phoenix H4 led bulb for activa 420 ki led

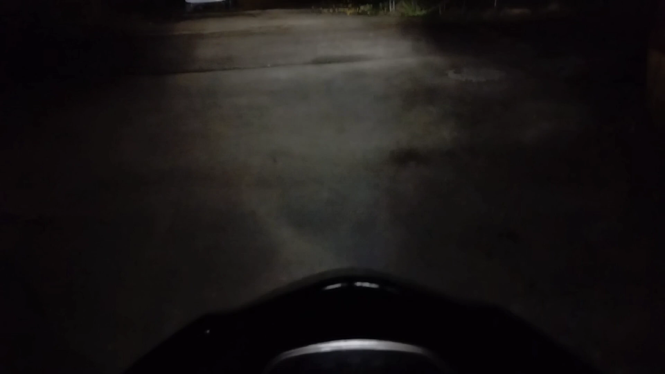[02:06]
विडिए ज़्यादा कुछ ठास नहीं है इसमें ज्यादा वैल्य फ्रमनी नहीं नहीं पर भूम और इसका हाई बीम करता है